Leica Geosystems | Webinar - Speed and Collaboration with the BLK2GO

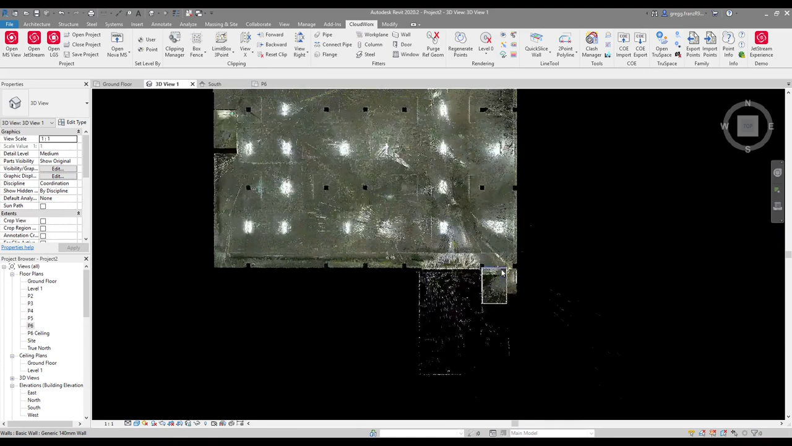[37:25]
Excuse me. We also have some other new tools.
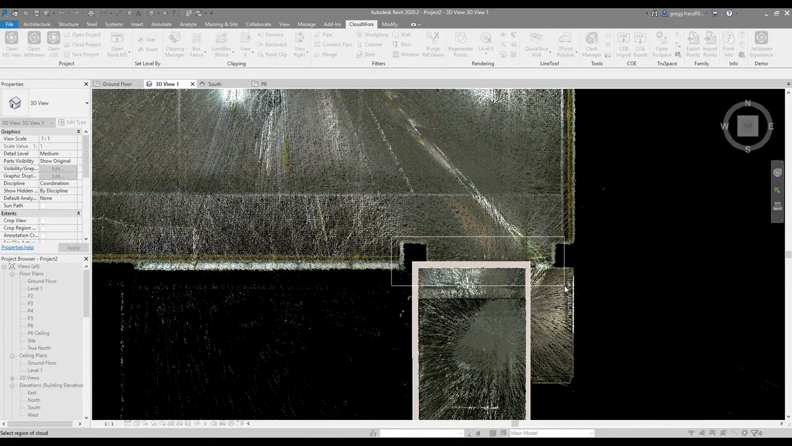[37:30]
So again, using our Clipping Box Manager, I'm just zooming in on the area of interest.